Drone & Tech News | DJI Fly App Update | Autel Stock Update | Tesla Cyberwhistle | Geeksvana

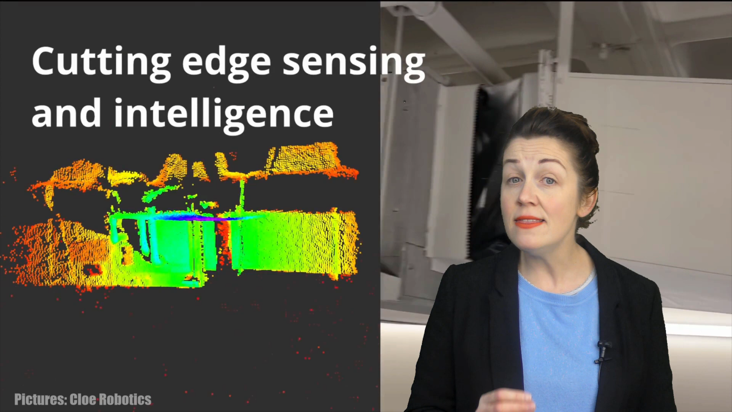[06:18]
Powered by Qualcomm Snapdragon and a suite of cutting edge sensors including 3D LiDAR,